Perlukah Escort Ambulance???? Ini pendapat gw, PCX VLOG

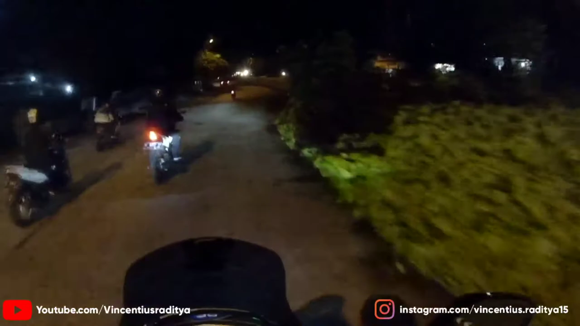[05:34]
ngebantuin buat ngebuka jalan si ambulans tersebut yaudah, sampai situ gue udah gak bantuin lagi udah lah lepas lah ya,
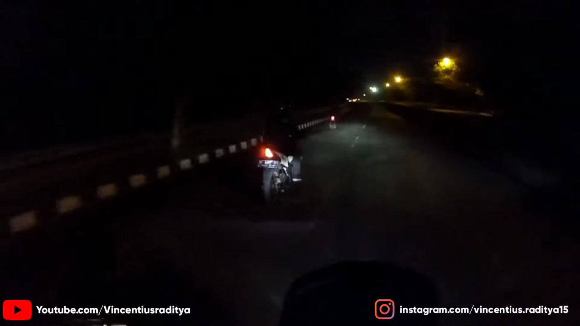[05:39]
ada polisi ini gitu nah ya, kasarnya udah ada aparat yang lebih berwenang lah itu menurut gue pribadi gue pernah kejadian,